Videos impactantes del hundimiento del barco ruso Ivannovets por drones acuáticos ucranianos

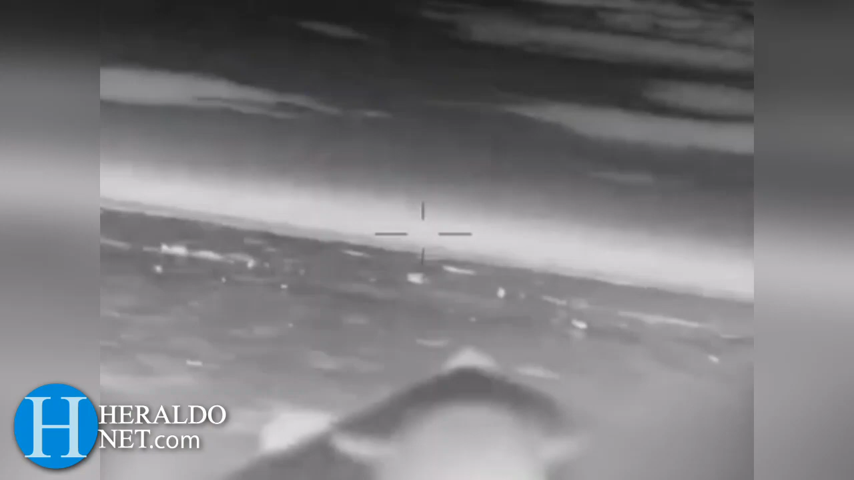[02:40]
se puede ver en este vídeo como el primer dron impacta en la parte de en medio del barco
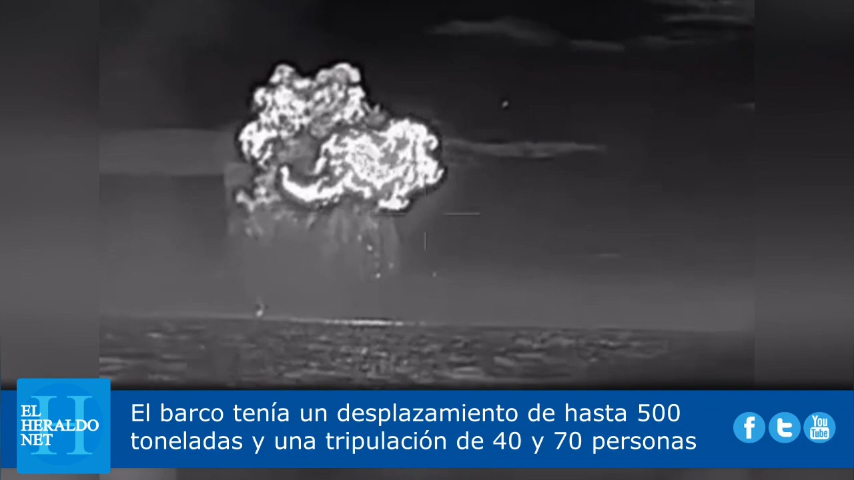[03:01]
se puede ver cómo salen las partes desperdigadas de este buque de guerra de acuerdo a las fuentes tenían entre 40 y 70 tripulantes a bordo en el momento de ese ataque ahí tenemos otra toma de otro de los drones digamos fue uno de los que remató en el ataque
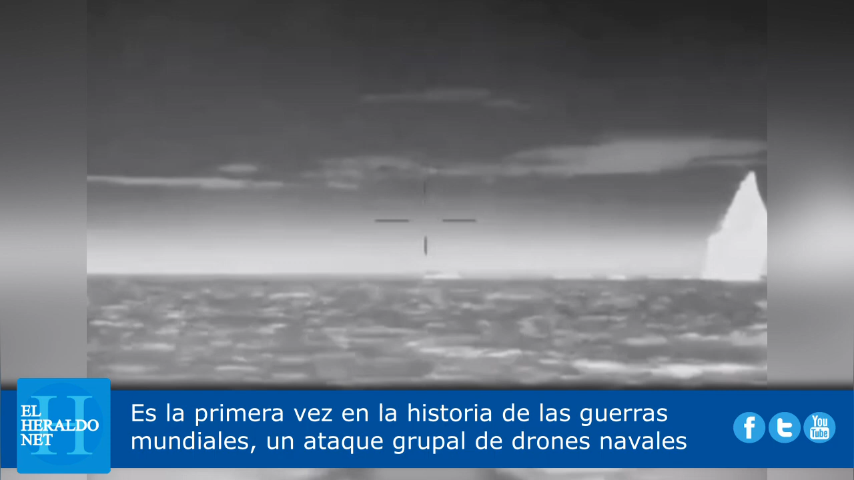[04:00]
y se puede ver ya minutos o segundos pasados de la explosión como aparentemente el barco se estaría hundiendo
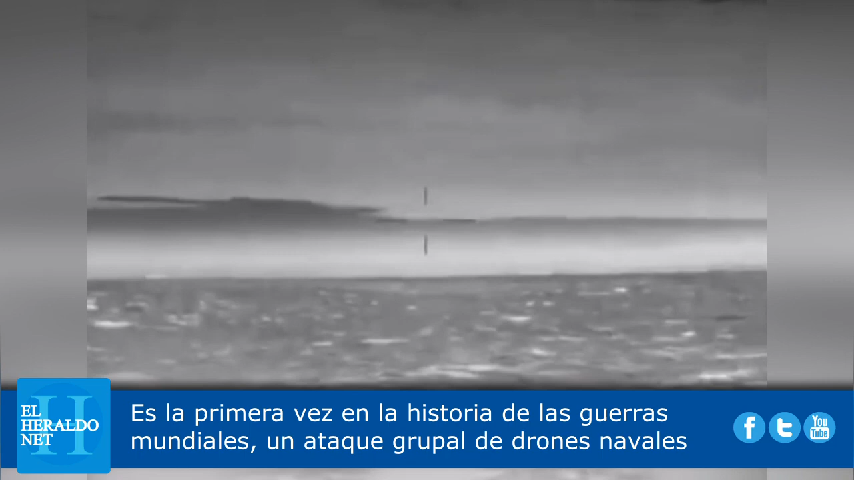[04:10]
de acuerdo a las fuentes ucranianas a eso de las 4 46 de la madrugada
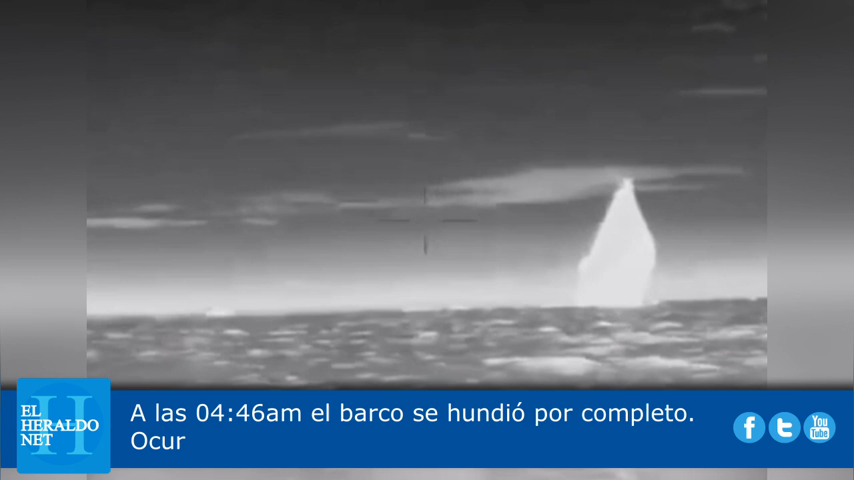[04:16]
de ese día que fue primero de febrero el barco se habría hundido por completo
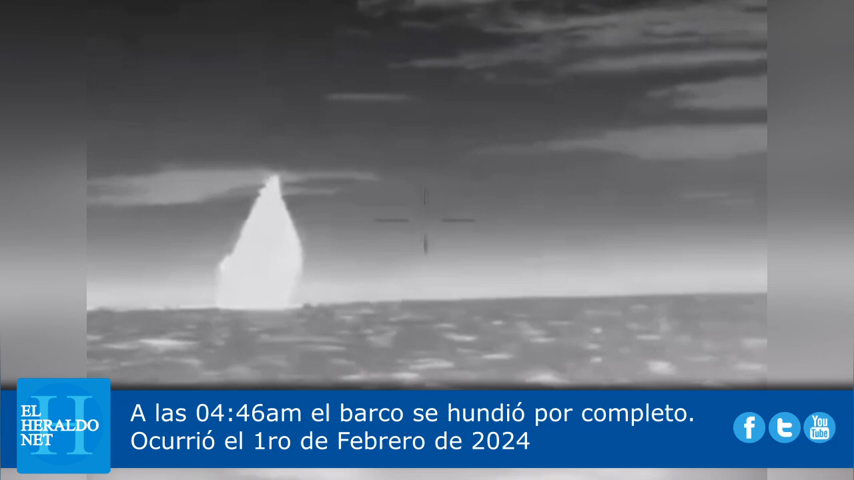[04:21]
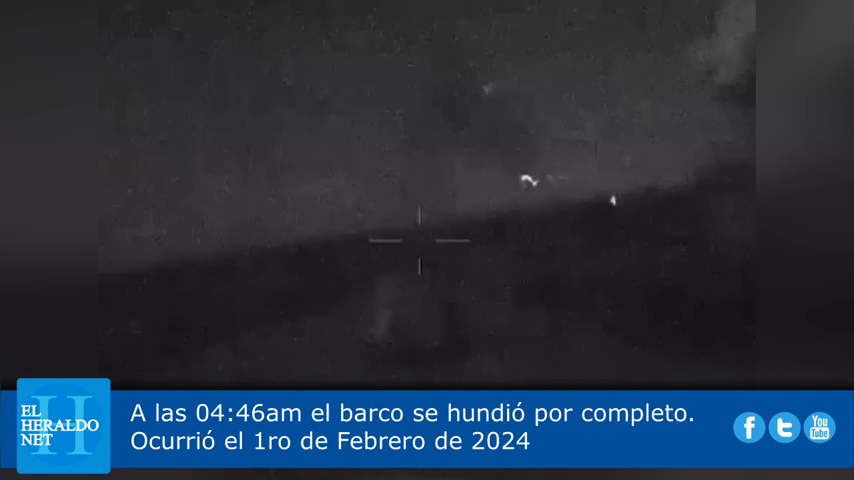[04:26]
ahí se puede ver cómo todavía la
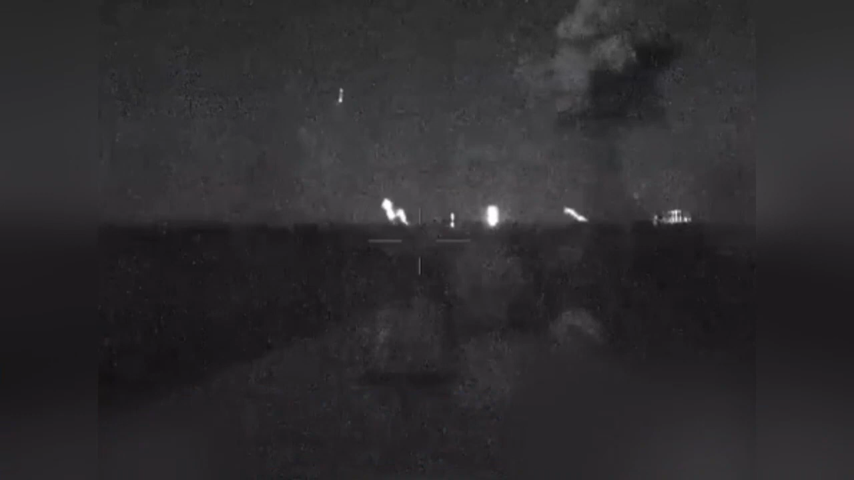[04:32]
fuerza de defensa lanzaba los últimos misiles sin embargo fue
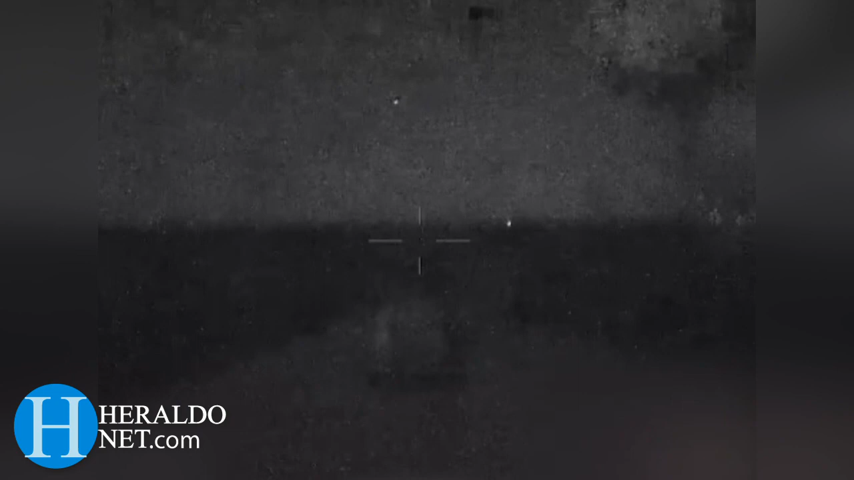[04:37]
en vano ya que los drones impactaron de acuerdo a los
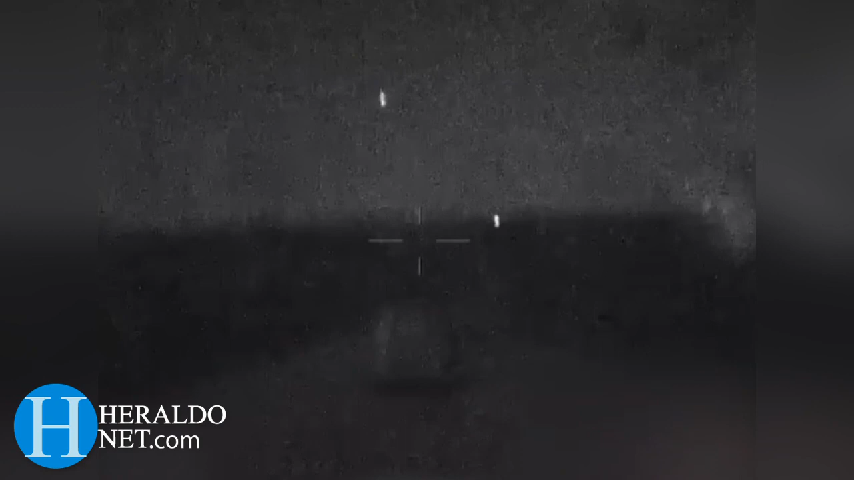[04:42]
ucranianos fueron seis drones bomba los que impactaron en este barco
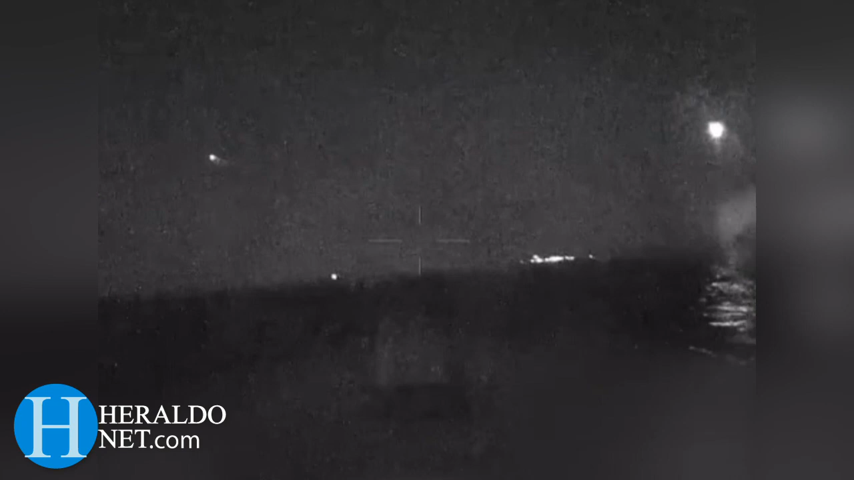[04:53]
ya ahí ya ocurriría el primer impacto de acuerdo al vídeo que estamos viendo
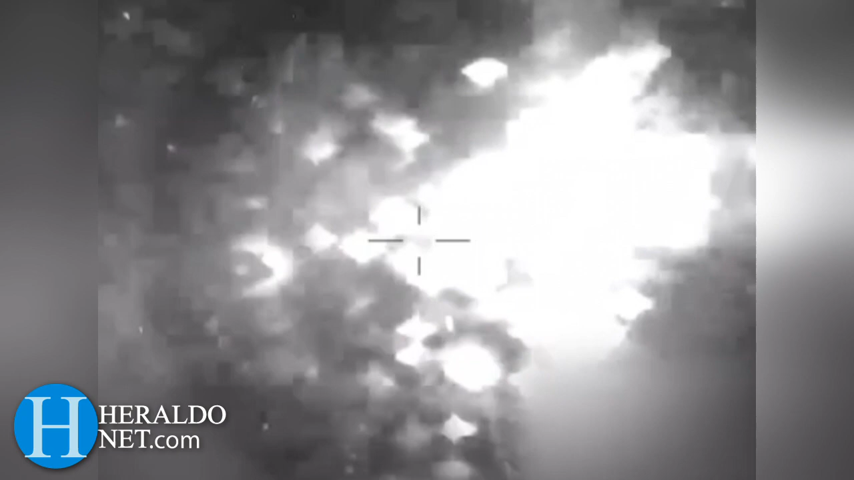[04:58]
hasta hubo ese resplandor fuerte después del impacto se tiene información que
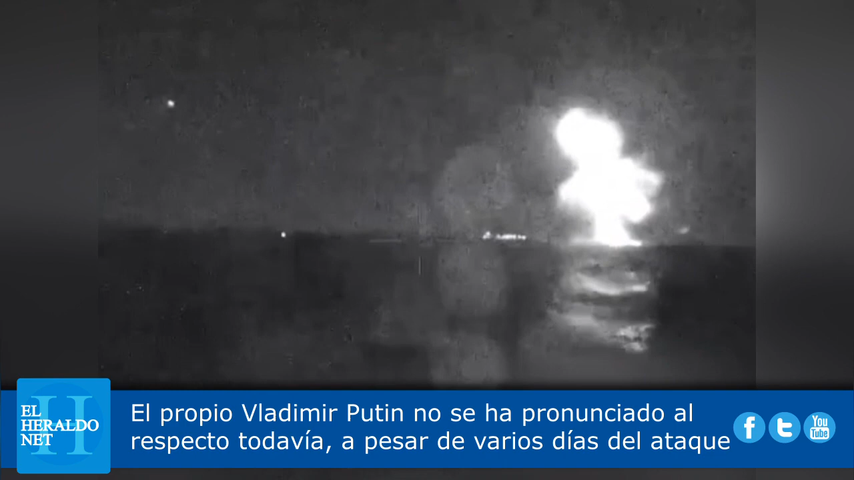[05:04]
comenzó la explosión de las bombas que iba a ver en ese momento este gigantesco barco de guerra vamos a seguir viendo las imágenes que acaban de ser compartidas por la fuerza naval ucrania
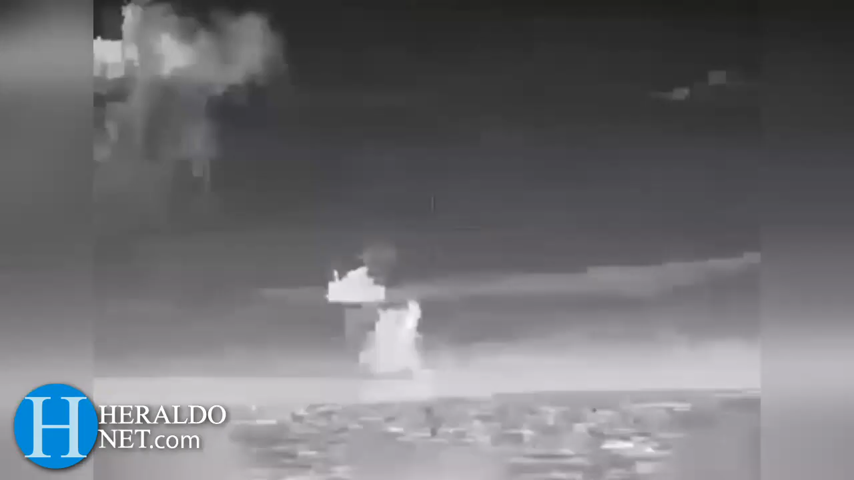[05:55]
vemos otra toma por acá una toma de lejos